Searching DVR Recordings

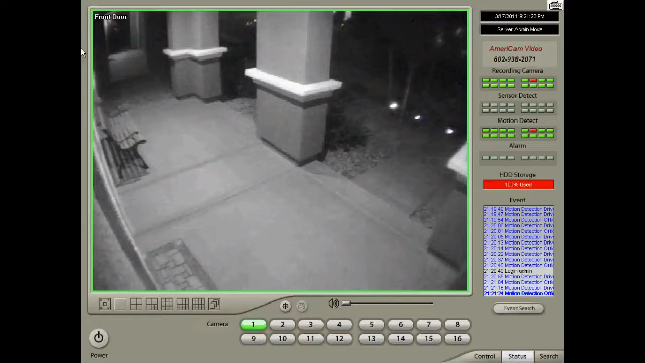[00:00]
Hi, today I'm going to show you how to search your DVR recordings and save them in different ways for future playback. First, locate the camera you want to find a recording on and double-click it to bring it full screen. Then, select the Search tab on the bottom right.